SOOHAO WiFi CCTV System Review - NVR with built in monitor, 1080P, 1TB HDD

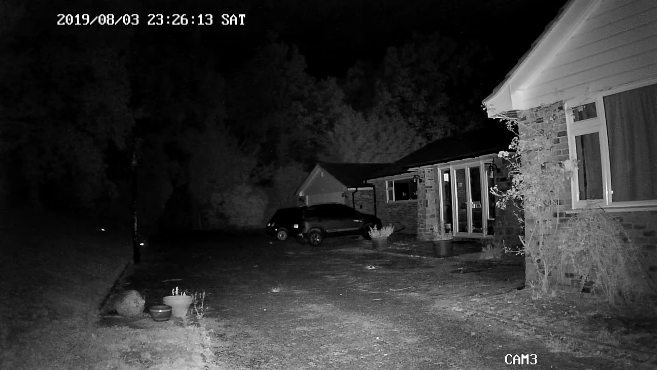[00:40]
Now these have been actually downloaded from the hard drive on the NVR using the backup software and placed onto a memory stick. I've transferred them across onto my computer. So when you download these files, they come across in a .avi format,
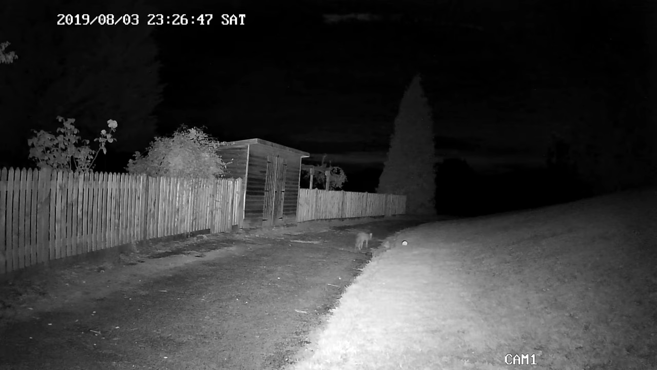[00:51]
but unfortunately none of the Windows 10 software will play it. So every one of these clips has been converted and in the conversion process they have lost a little bit of their quality. So what you're seeing is not quite as good as what I'm getting on my NVR system when I'm playing it back on my screen.
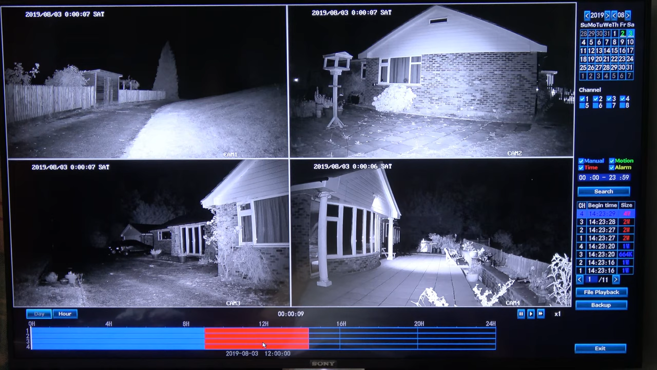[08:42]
system so you can search the timeline or you can just slide across using this bar there to whatever time you want the way that i tend to use it is to take it right back to the beginning of the day and then just scroll through it at 32 times normal speed and that way you can monitor all your video footage see what's been happening in the last 24 hours or forever long you want to look at and it's quite easy to spot something moving on the the video so it's easy to set and backup video onto a